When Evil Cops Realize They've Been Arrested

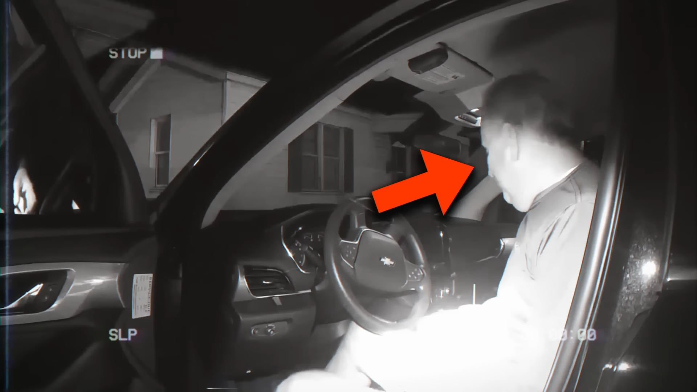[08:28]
This guy isn't just drunk. He's absolutely hammered. Even to the point where he thinks the camera can't hear him whispering.
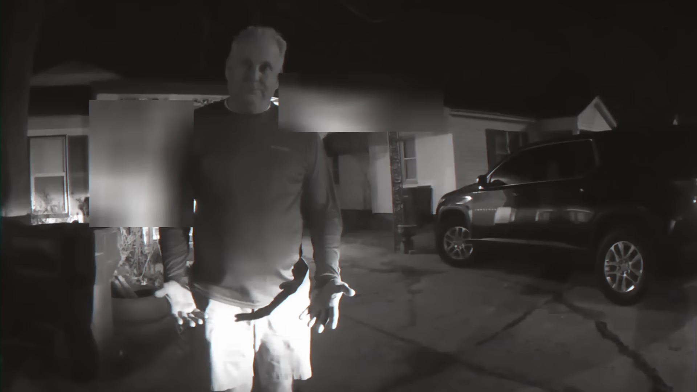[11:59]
the officer stands his ground and states that he has to treat everyone the same or his job and livelihood could be at risk.
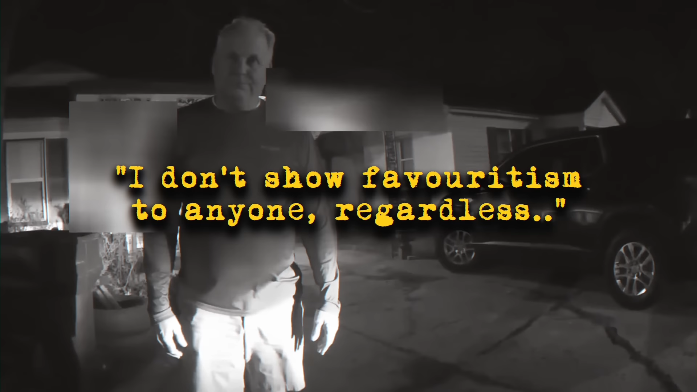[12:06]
He's showing a fantastic amount of integrity that, unfortunately, we don't get to see too often. Likely due to people like this trying to pull rank.
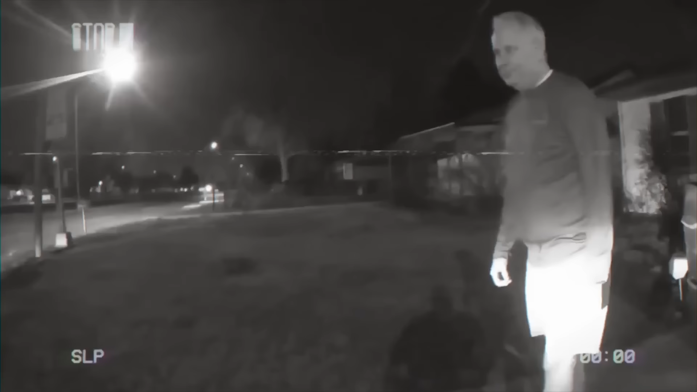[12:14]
They then continue with the third and final test, involving simply walking heel to toe for 10 steps.